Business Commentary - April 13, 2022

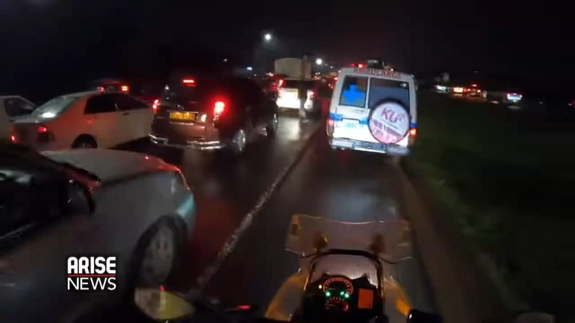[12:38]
So they close off all the roads and it just becomes a dead end. It's a gridlock. So yes, the government signed, uh, 34.4 billion.
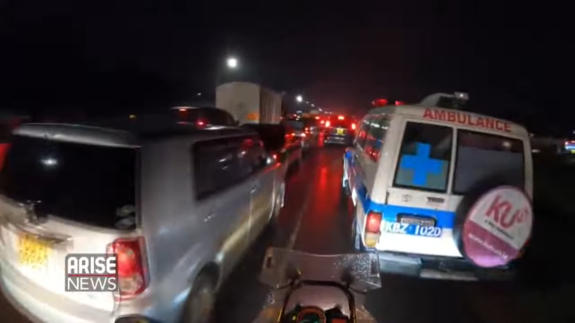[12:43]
They promised again to release these funds to oil marketing corporations within 48 hours. Because again, I mean, I think I'm more trustworthy than my government when I promised something. That has not been fulfilled yet.
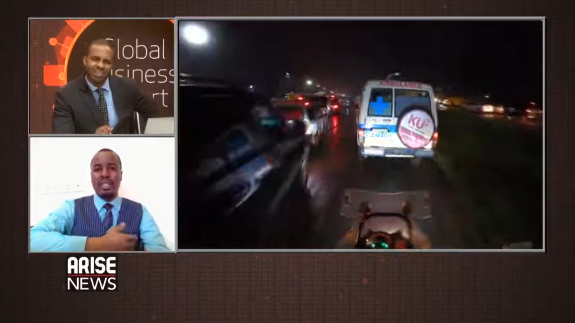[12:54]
So we're still seeing this gridlock. I was out today just a few hours ago and the situation is just the same all over the country. And no oil marketing corporation will come and speak out for fear of being reprimanded by the government.